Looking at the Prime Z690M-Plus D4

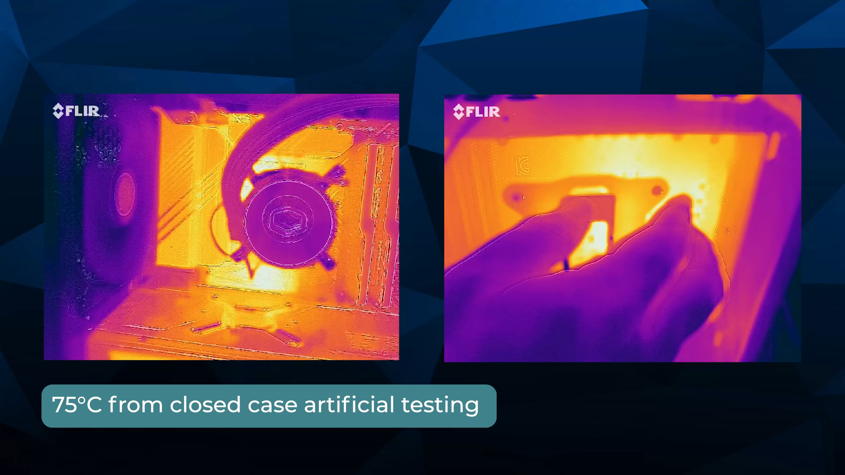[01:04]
There's a couple things I need to show you with the FLIR. So there's a lot of thermal mass there. This huge spoiler to carry heat away from the VRM.